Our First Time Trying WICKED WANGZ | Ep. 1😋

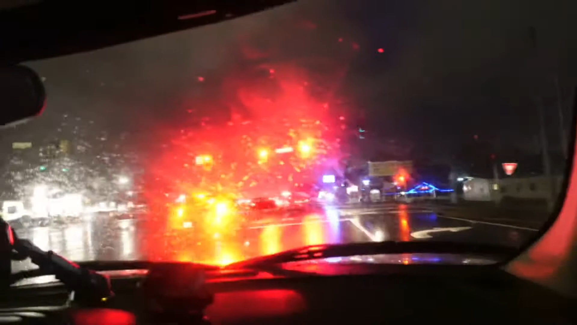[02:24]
We about to pick them up Boy look at that line I already knew it Boy they just y'all can't really see it Cuz they like Boy they put a Popeyes over there Line right around the building
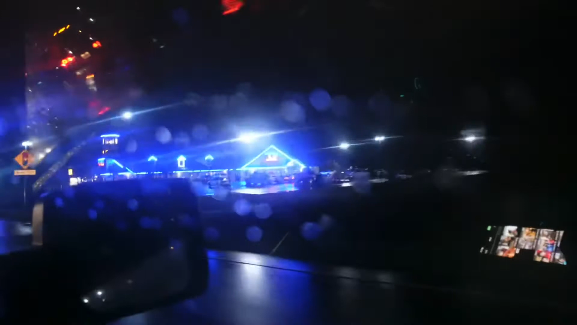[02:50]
Breeze They got some good stuff there too These lights it's bright boy You don't see them here though